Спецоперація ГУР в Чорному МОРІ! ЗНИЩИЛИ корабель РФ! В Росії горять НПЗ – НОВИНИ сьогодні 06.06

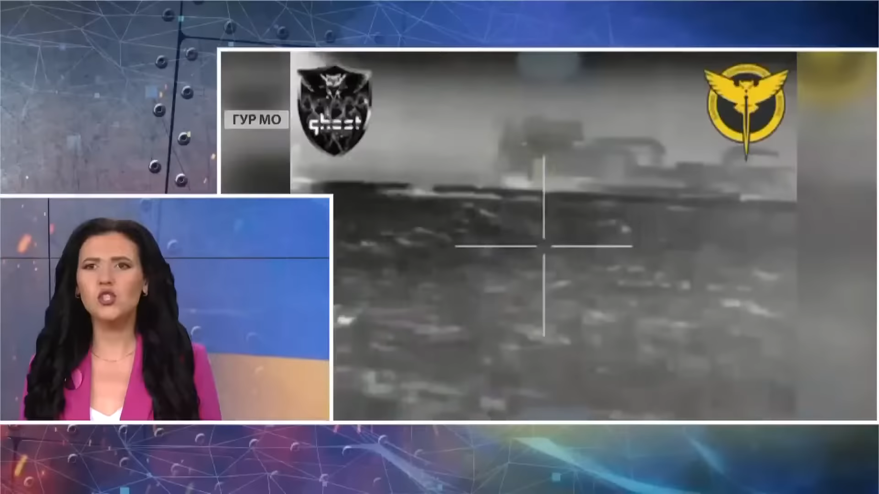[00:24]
Поражение судна произошло после успешного прорыва линии оборонительных заграждений оккупантов в Черноморской акватории. Украинские военные уничтожили российский буксир «Сатурн» в Крыму в ночь на четверг 6 июня. Об этом сообщило Главное управление разведки Минобороны. Спецподразделение 9-го департамента ГУРМО возле берега временно оккупированного Крыма нанесло успешнейший удар по российскому рейдовому буксиру проекта 498 «Сатурн» или «Протей».